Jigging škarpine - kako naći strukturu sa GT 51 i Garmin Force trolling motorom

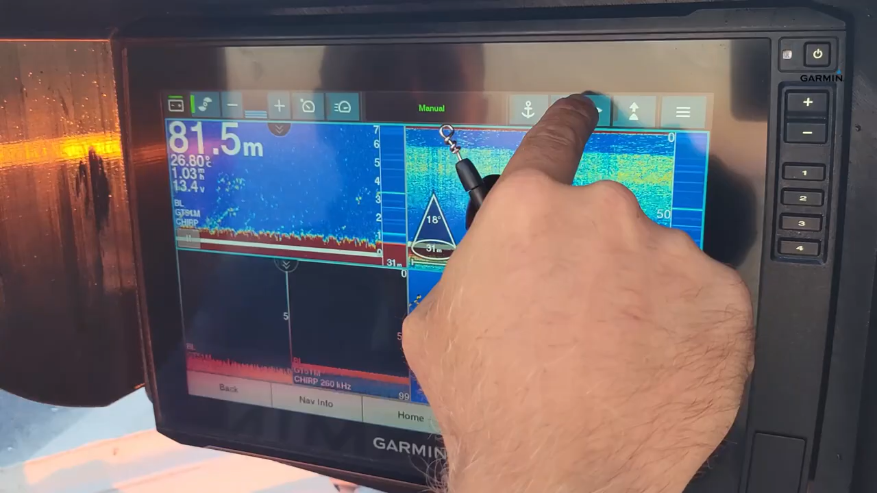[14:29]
On screen: depth 81.5 m
Evo sad malo skrećem, znači upravljam sa Forceom sad manualno.
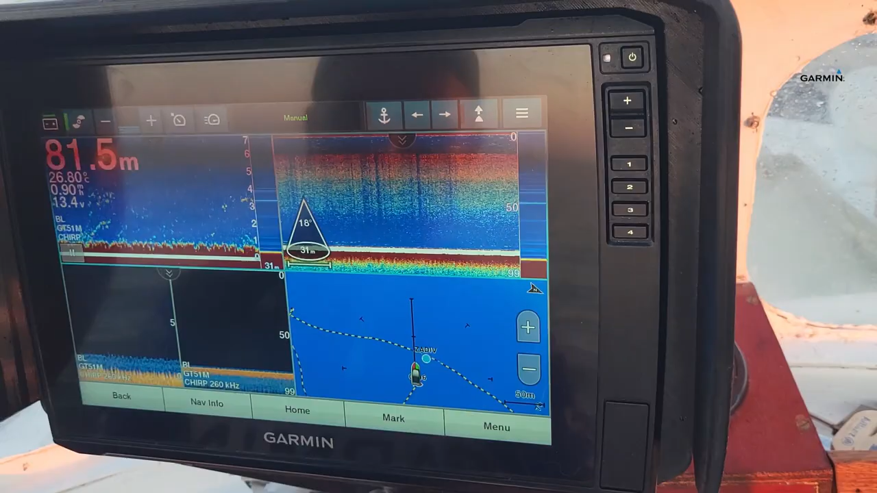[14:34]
On screen: depth 81.5 m
Jer očito da, mislim, ta točka, ona je tu negdje, ali
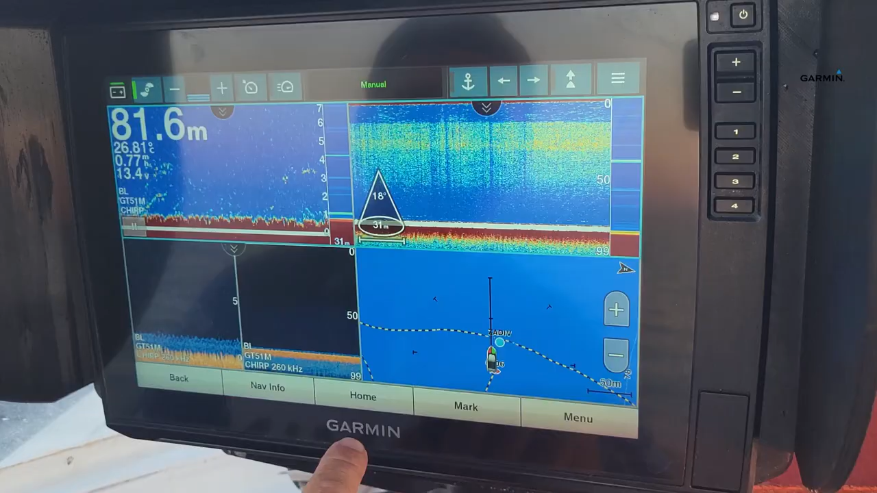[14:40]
On screen: depth 81.6 m, water 26.81°C
ona, nije možda u metar, malo je kad dođeš, treba malo još proći dok se točno nađe.
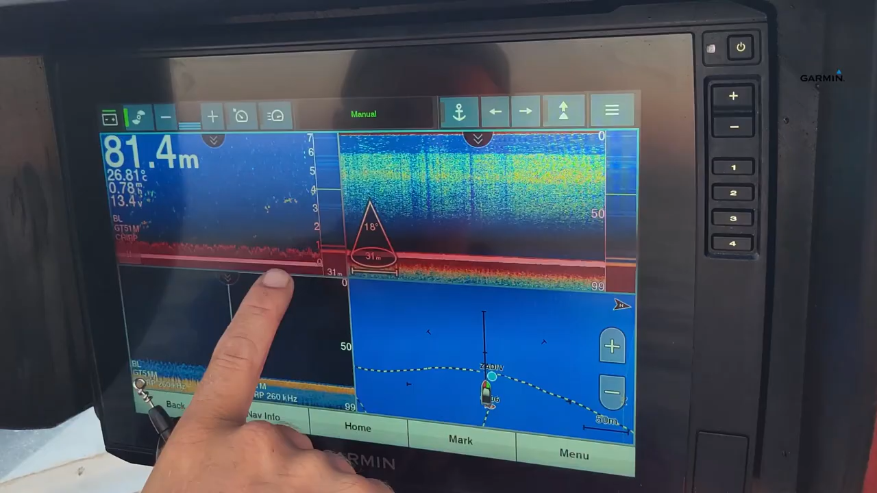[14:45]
On screen: depth 81.4 m, water 26.81°C
I evo, znači ovo je ovak grbovo dno koje je recimo odlično,
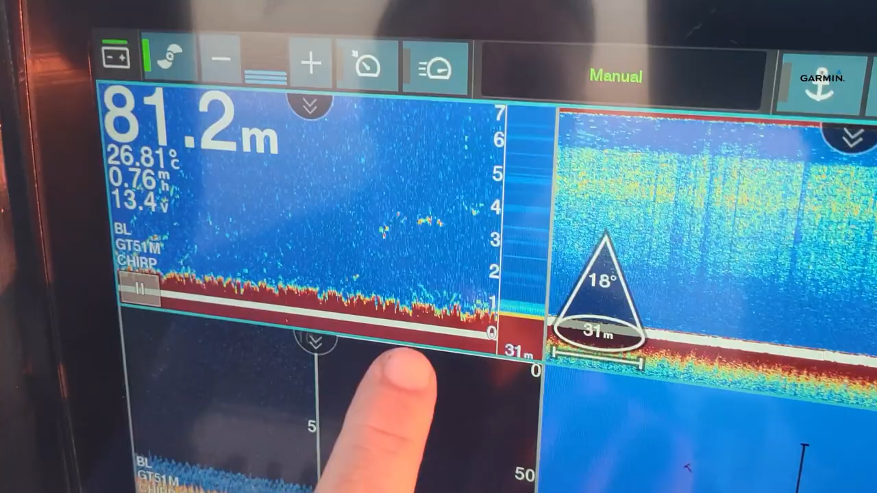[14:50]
On screen: depth 81.2 m, water 26.81°C
znači prisutno sitne ribe, to je top. Sad, nekad zna se, znači svjetlit na dnu izgleda ko zadje, u biti jato sitne ribe, to isto ovoga, se zna često desiti.
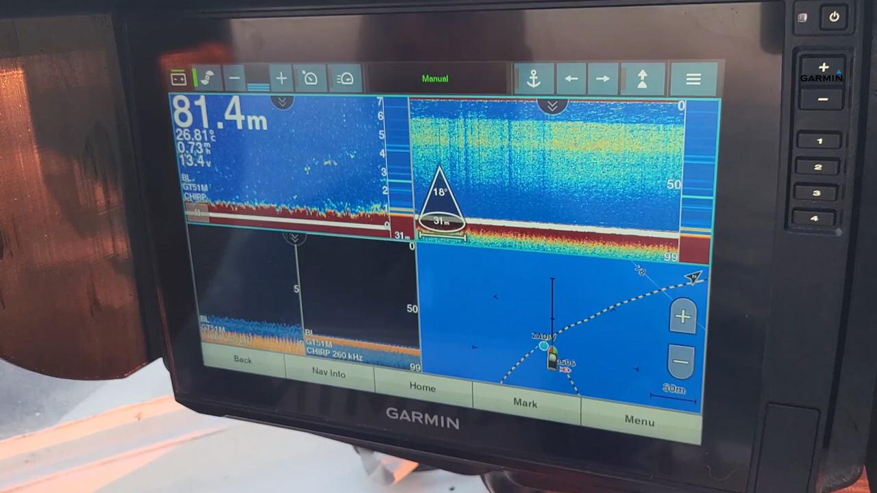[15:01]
On screen: depth 81.4 m
Što se tiče, evo ga, znači ovo je pozicija,
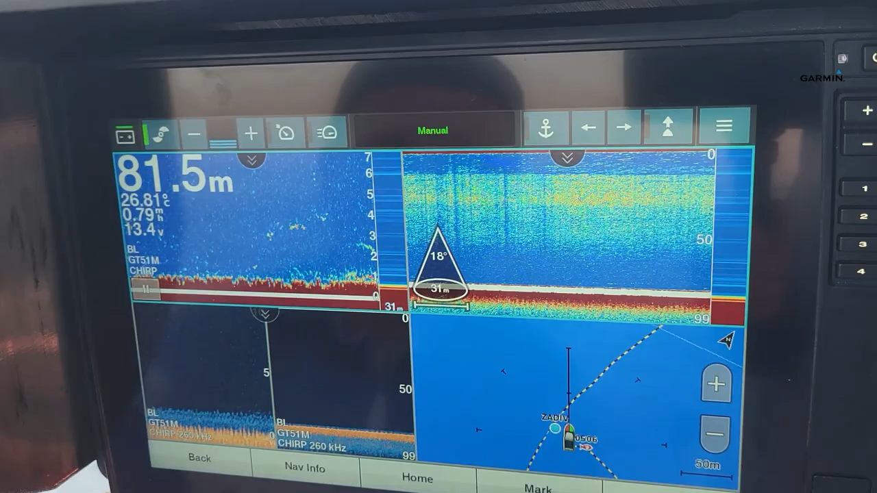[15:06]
On screen: depth 81.5 m, water 26.81°C
čak ja mislim da bi tu mogli probati, znači evo tu se točno vidi riba, evo malo je našpikano dno,
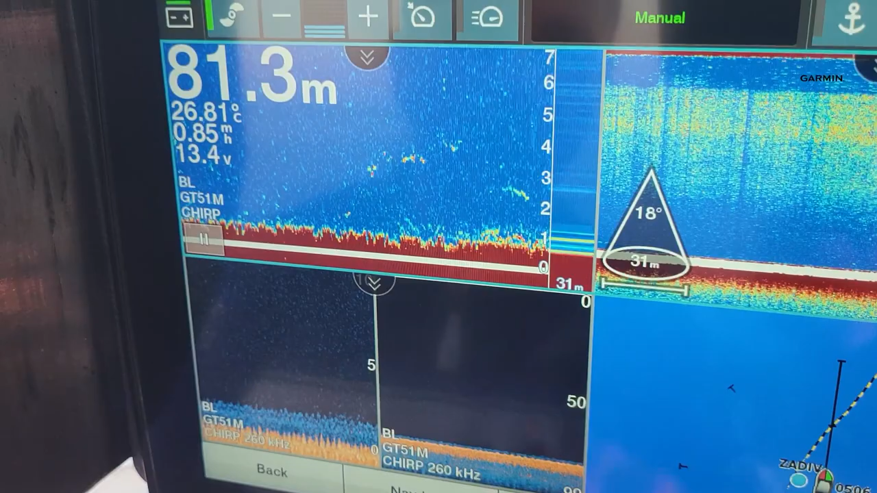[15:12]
On screen: depth 81.3 m, water 26.81°C
i evo, znači sad na ovom mjestu doslovno možemo, evo,